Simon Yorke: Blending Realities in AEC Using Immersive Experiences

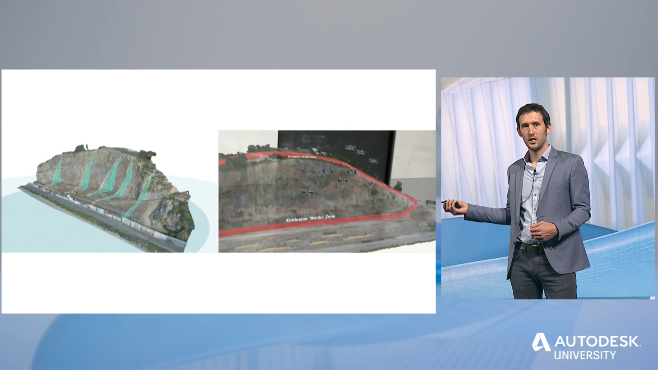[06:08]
meeting before we go to site or even remove the need to go to site.
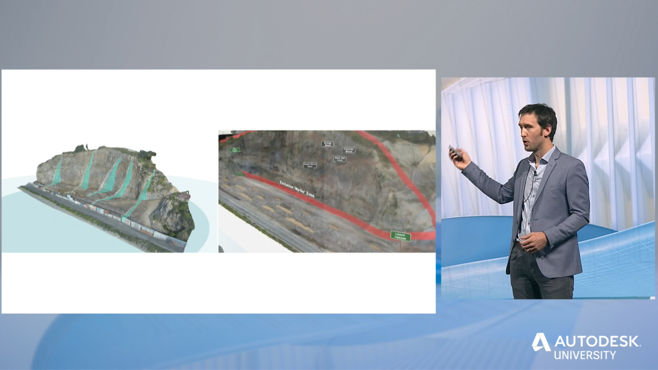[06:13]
So we can highlight things like where are the no-go zones, where is it unsafe to be. We can highlight things like the different types of rock layers or the drainage areas. However, this is a fantastic tool. It saves us all the hassle of going to site and learning about the safety hazards while we're there.
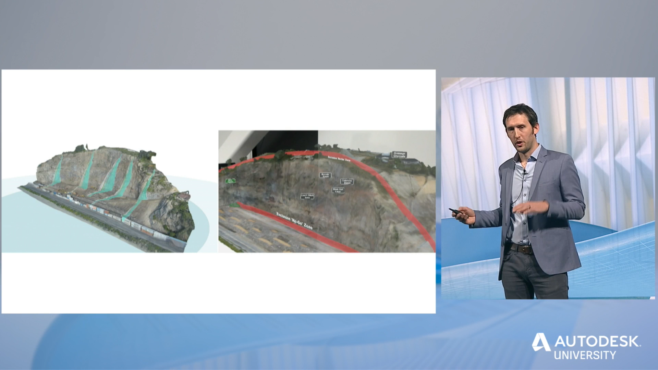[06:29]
But then we wanted our engineers, our geologists, and our geotechnical engineers to be able to actually interact with it. So we built some tools in VR that allow them to do this. So this is Charlie, one of our geologists.
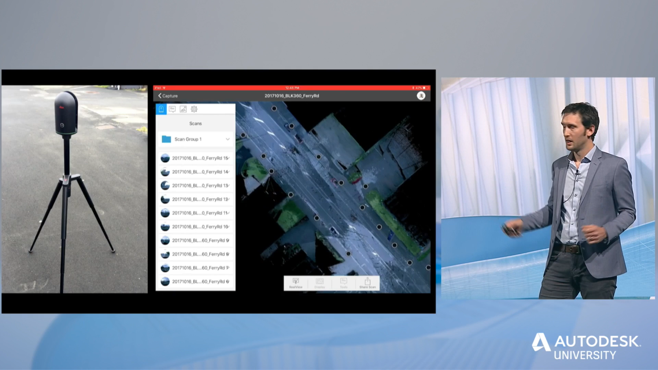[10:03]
We then pulled in that point cloud information.
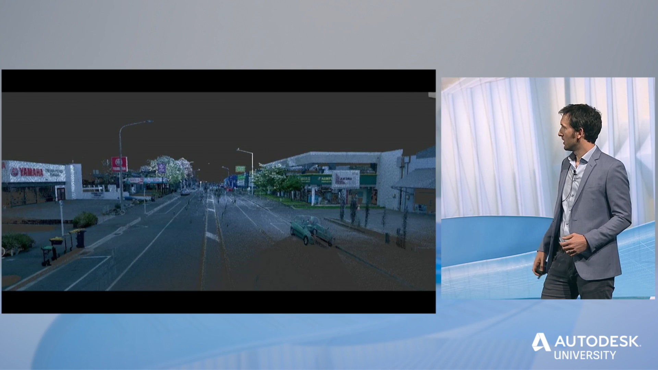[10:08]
And then we were able to stream that into our virtual reality experience.